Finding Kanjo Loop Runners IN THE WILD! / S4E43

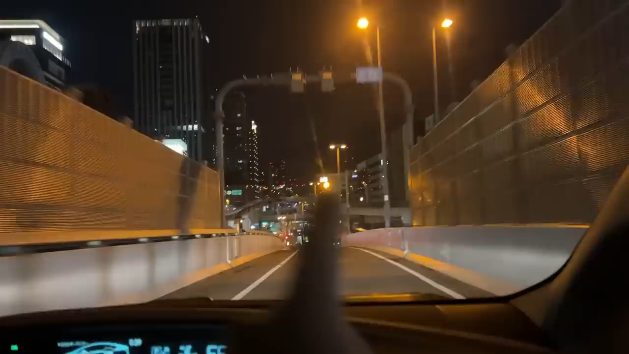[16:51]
Our exit's actually the Kanjo Loop exit, which is pretty tight.
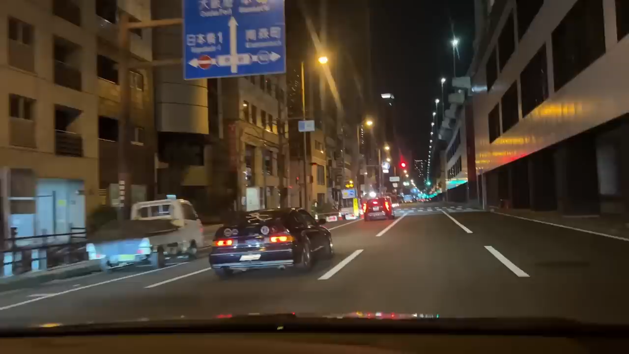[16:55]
I found one person. I can hear them. They're running yeah. it.